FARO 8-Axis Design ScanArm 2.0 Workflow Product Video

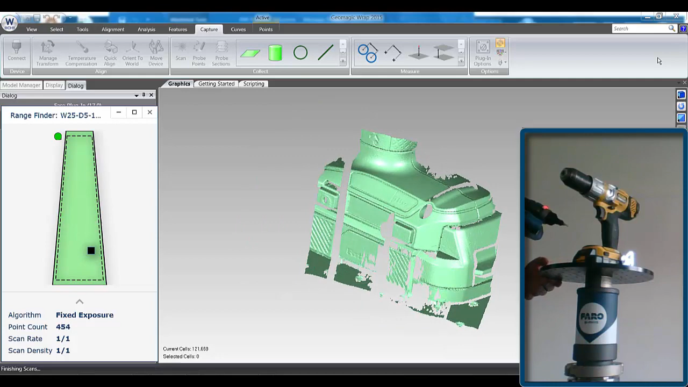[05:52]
I can start to rotate the unit at the same time. I find a combination of both quite handy because it helps minimise the movement of the physical arm.
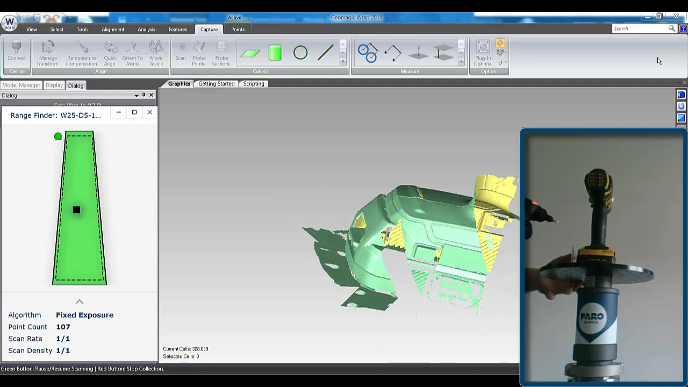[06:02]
Therefore, we're restricting the encoders and, in turn, increasing the accuracy of our arm. So it's just a case of moving around the artefact and turning the table,
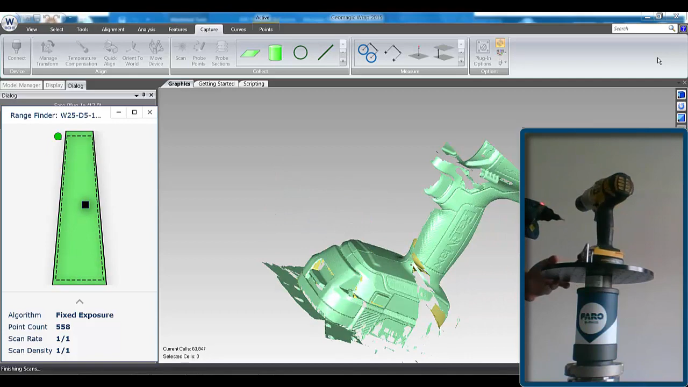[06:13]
doing several scan passes, until we've captured most of the data of this artefact.
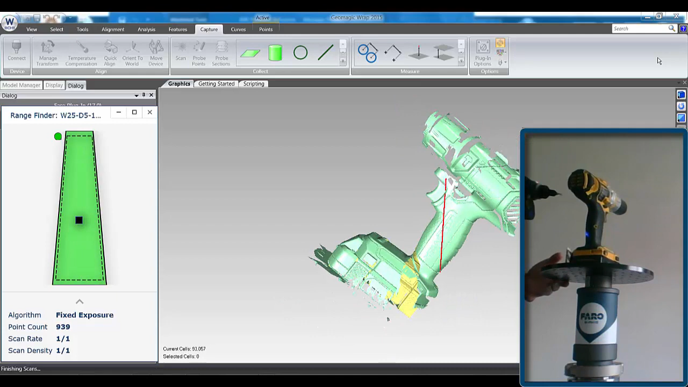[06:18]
And it's a very easy, very fluid movement. It makes it a lot easier to scan around an object rather than having to reach over it,
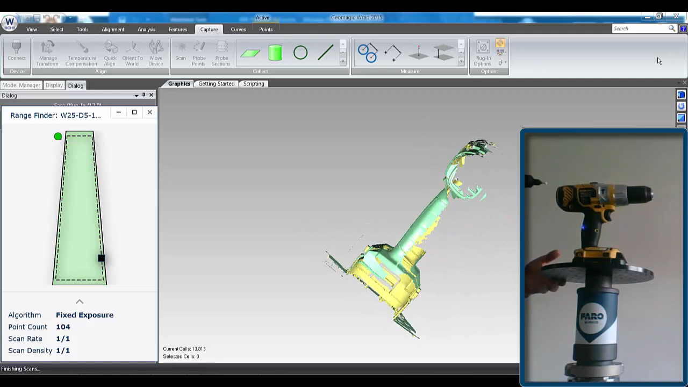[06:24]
risk knocking that object. Using the 8-axis, we can simply turn it to the angle we want, thus enabling the line of sight for the blue laser
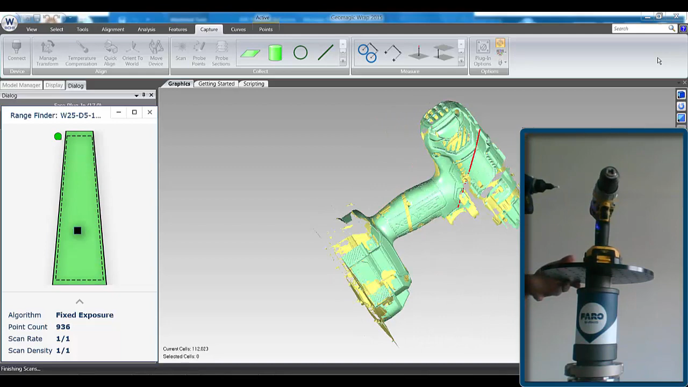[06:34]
to capture every single detail on this particular drill I'm scanning here.
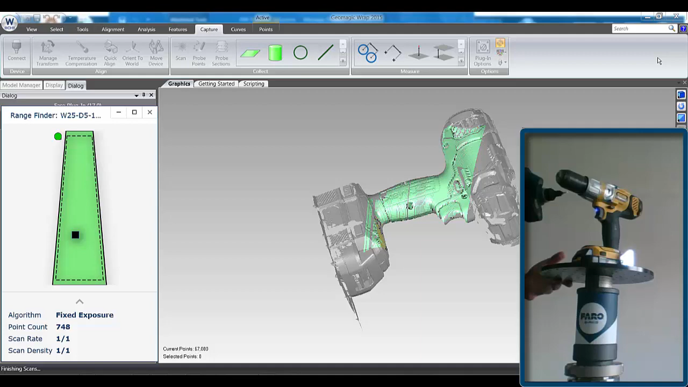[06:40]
And from a user perspective, it's a lot easier.
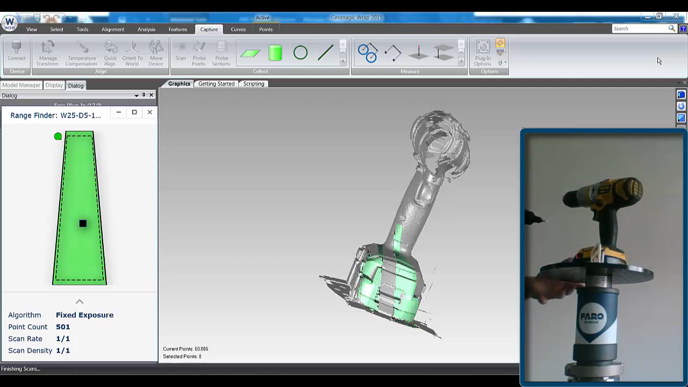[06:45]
It just makes it less tedious to move around, and a lot more of an enjoyable experience when scanning artefacts of this nature. You could simply leave it still and scan across, but as mentioned, moving it a little bit at a time helps you just get into all those nooks and crannies on this particular drill.
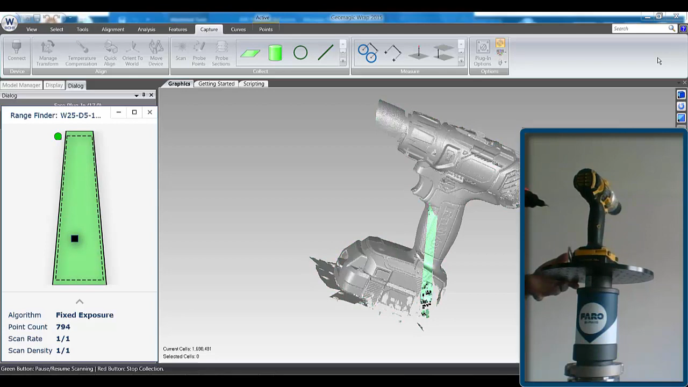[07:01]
So when you're happy with the data, I'm just going to stop that and move back to the PC.
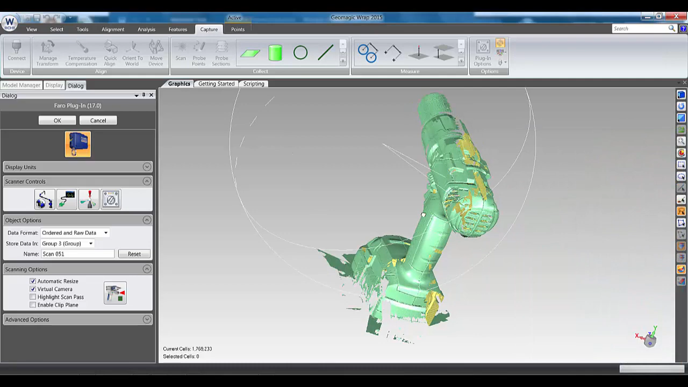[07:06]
So now we're back sitting at the PC, you can see the amount of data I've captured very quickly. If I just close the plug-in down, the first thing I would probably do here is go to an alignment, and I'd do a global registration.
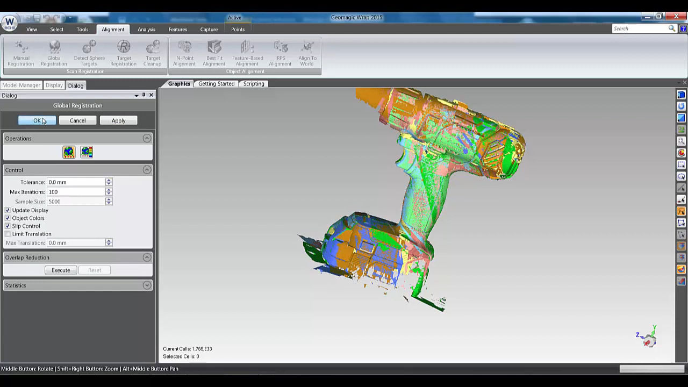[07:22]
And all this is going to do is fine-tune all those scan passes that I've done. When that's complete, I click OK, and I've now got my scan group. What I would probably do next is go in and combine those points to thus remove any overlap between those scan passes.
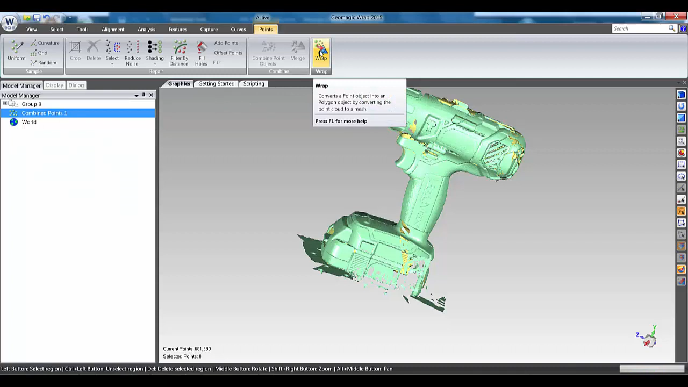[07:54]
So here we're looking for a certain spacing, and we're trying to maintain points over curvatures to give us a smooth mesh. So if I just click apply to that and let it do its thing, again, we've reduced the number of points in here. So I'm going to click OK, and probably the next thing I'd do is jump straight in and wrap it to convert that point cloud into a mesh. So that's now complete. I actually took the liberty of scanning a little bit more of the drill just to fill in some of the blanks that I'd missed.